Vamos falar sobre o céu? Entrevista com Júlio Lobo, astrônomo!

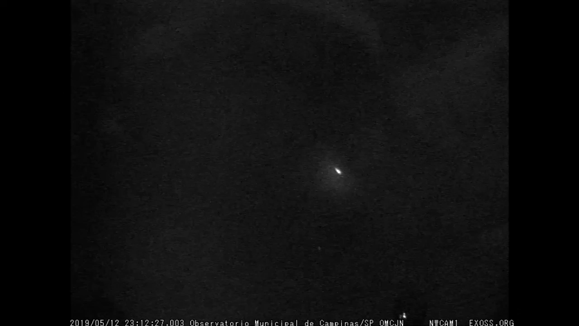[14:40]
Vocês vão ver aí uma imagem que a gente vai mostrar para vocês do meteoro que foi filmado aqui em Campinas, no observatório onde eu trabalho.